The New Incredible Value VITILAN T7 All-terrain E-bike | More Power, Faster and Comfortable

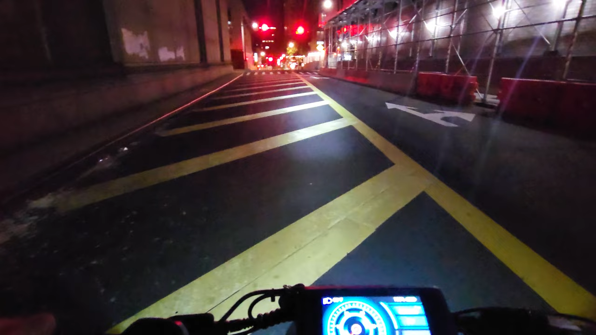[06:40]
So it is powerful, has a lot of throw, but not too wide of a spell. It's just focused on the front.